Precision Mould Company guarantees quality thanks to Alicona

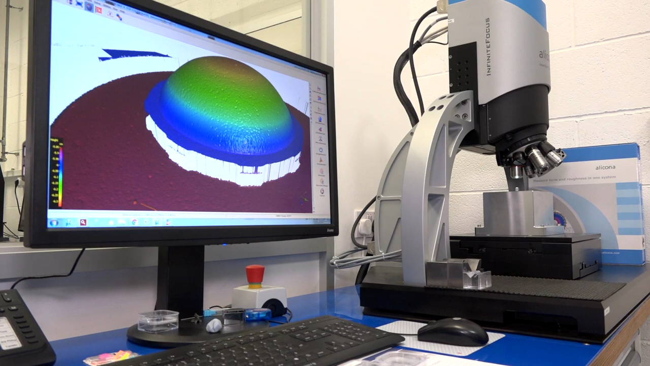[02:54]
you're using but yeah we supply now even full 3d kayak comparisons with the ultimate resolution and